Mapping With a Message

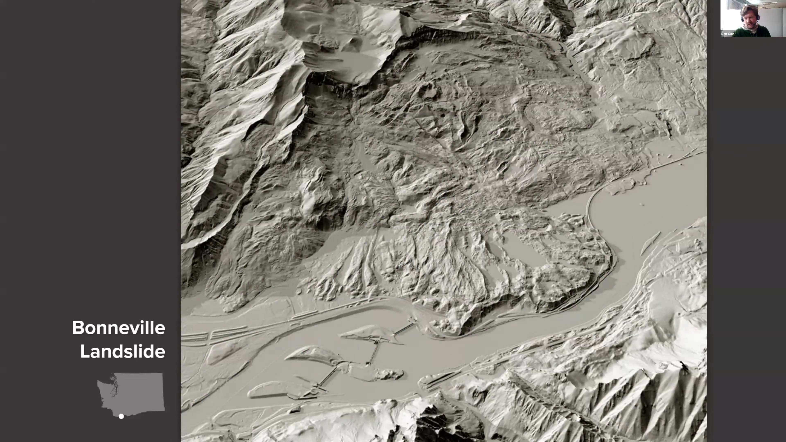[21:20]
And then we used color to show the Bonneville landslide itself as well as the Columbia River.